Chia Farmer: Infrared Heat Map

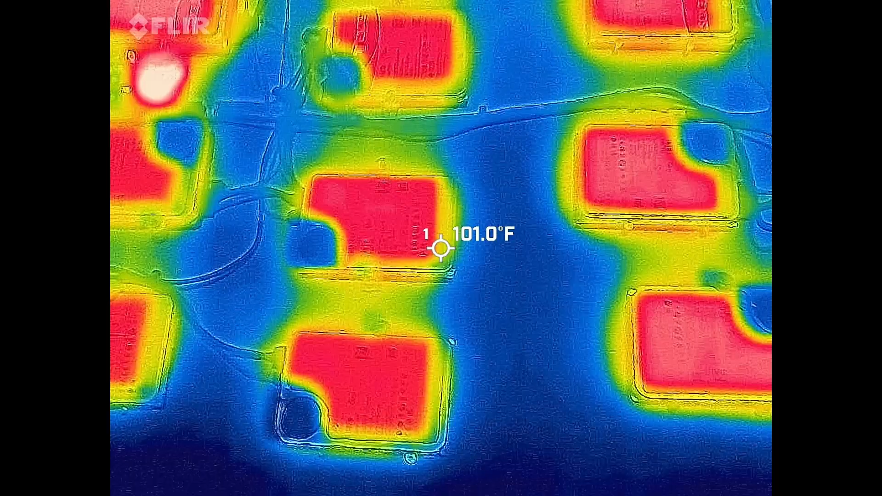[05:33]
On screen: spot 101.0°F
that's another heat sink by the way that white spot there that's my remote SATA controller we'll see how hot that one's getting 109 hundreds not a whole lot hotter than the hard drives but it's still pretty
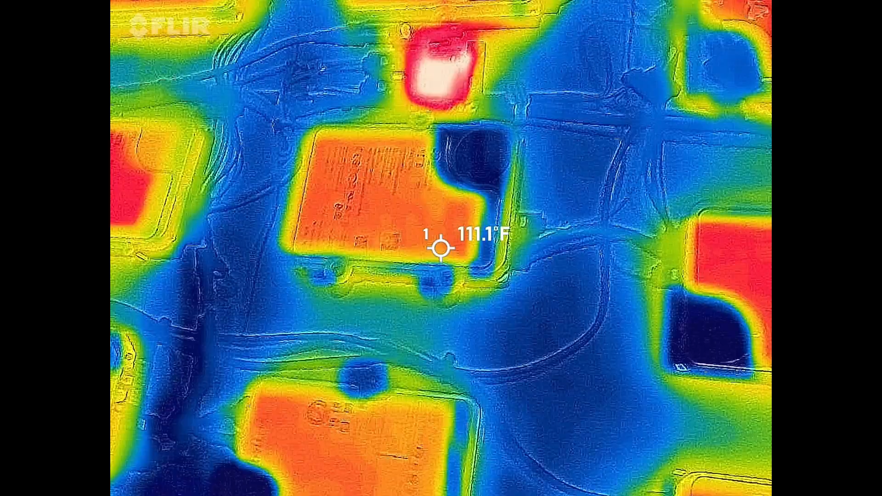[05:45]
On screen: spot 111.1°F
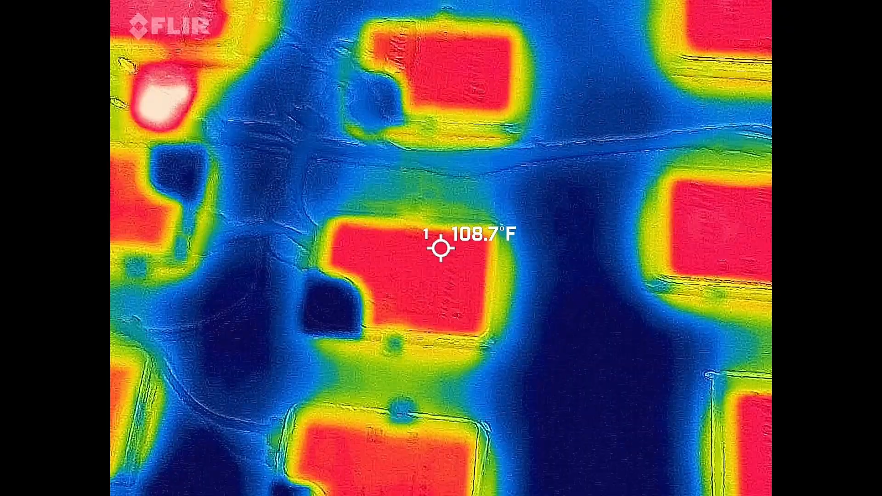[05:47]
On screen: spot 108.7°F
hot back out here so that is the I wouldn't imagine there'd be much temperature difference between the
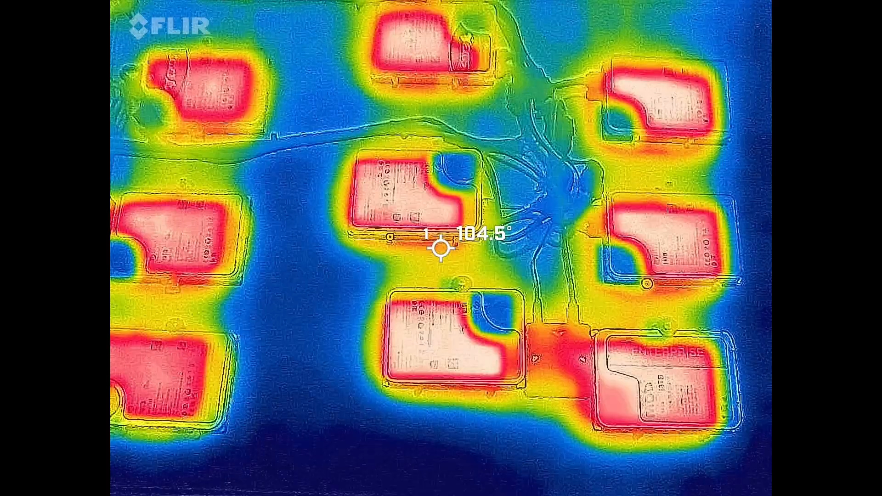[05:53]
blade bit compressed and the giga horse
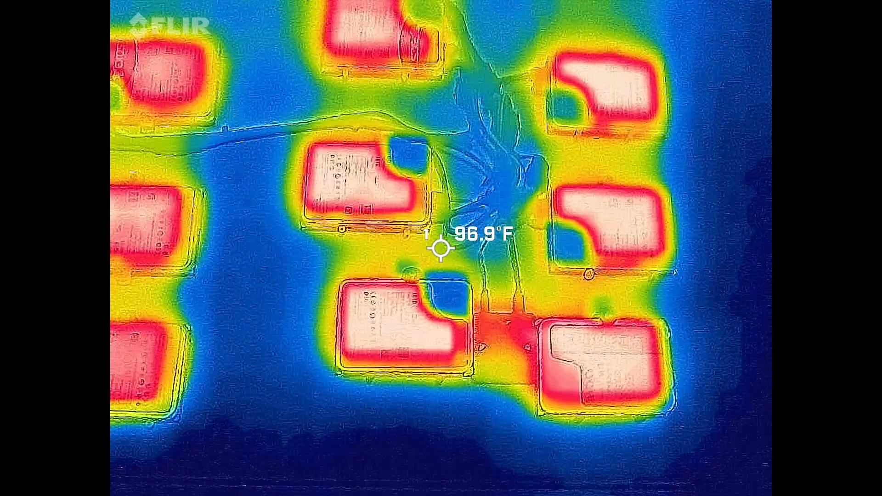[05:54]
On screen: spot 96.9°F
compressed but we'll find out this one is the c5 blade bit compressed and again it's weird just to see these hard drives are not that different I'll
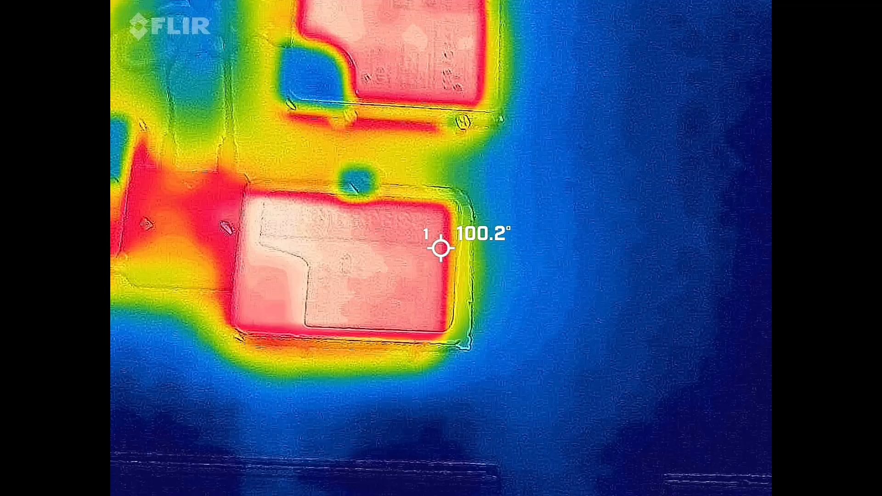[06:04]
actually flip over to video here for you can see what you're looking at
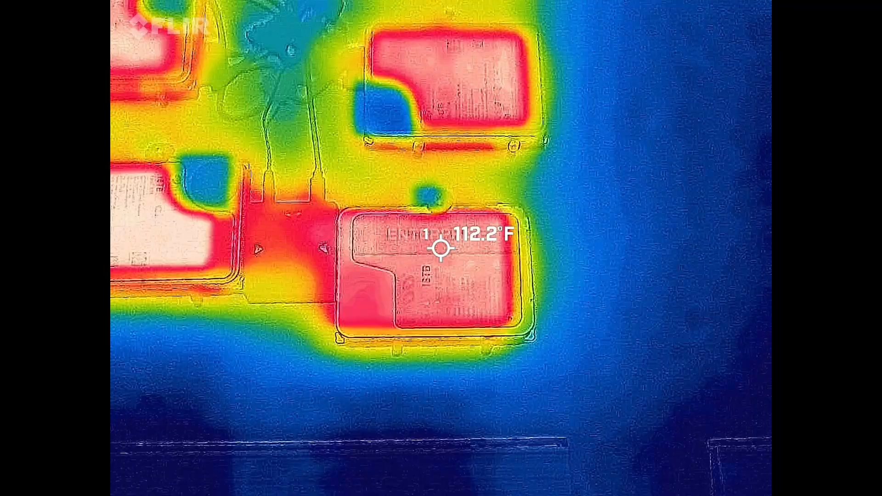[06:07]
On screen: spot 112.2°F
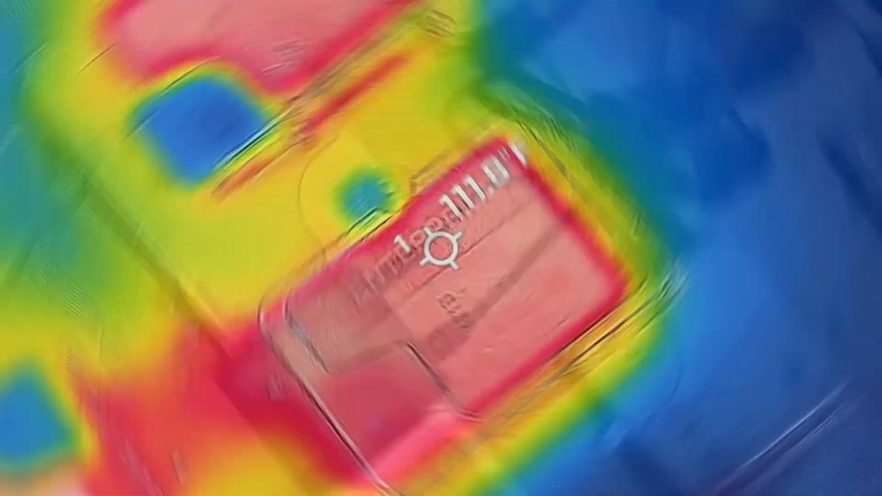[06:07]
and here is the visual of these drives
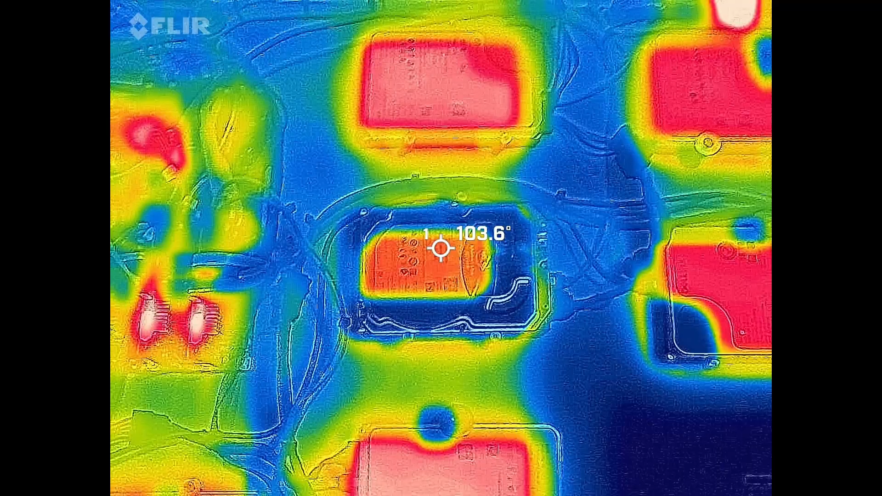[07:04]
and you can see that same thing where the barracuda is just weird it has like one little piece of metal and when you look at it from the uh visual you'll see it doesn't look anything like that looks like a big piece of metal but I guess all the heat is just concentrated in that one area it's an odd drive that's only eight terabytes so maybe because it's uh less capacity it's got less platters less heads moving around maybe just generates less heat but
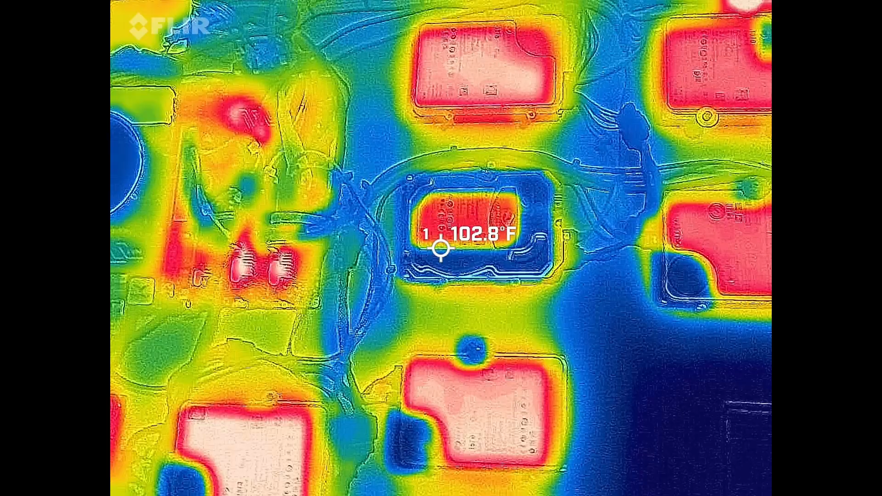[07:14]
On screen: spot 102.8°F
102 versus uh the exos over
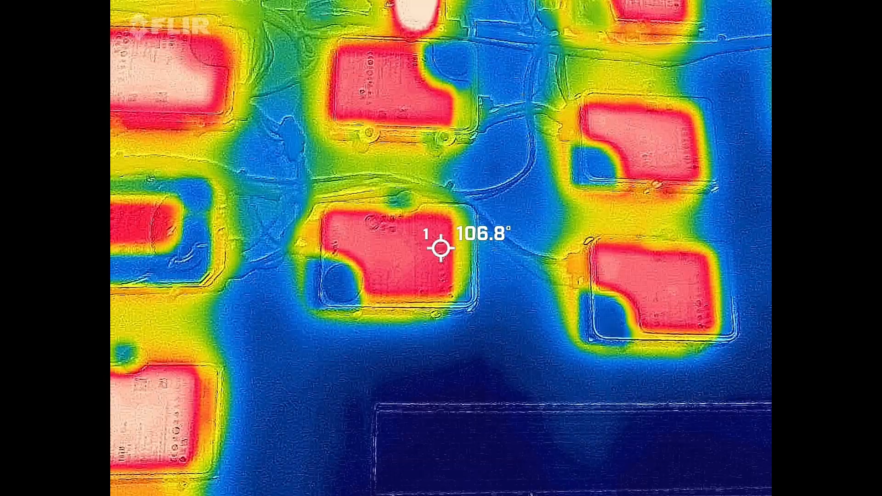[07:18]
here is 107 yeah it's a little bit hotter I don't know your guess is as good as mine
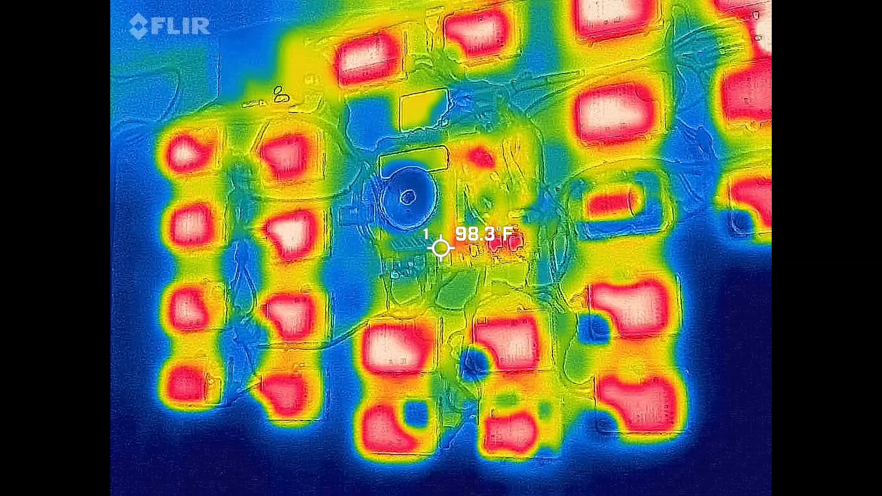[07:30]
we'll see this is just weird looking to see all these drives another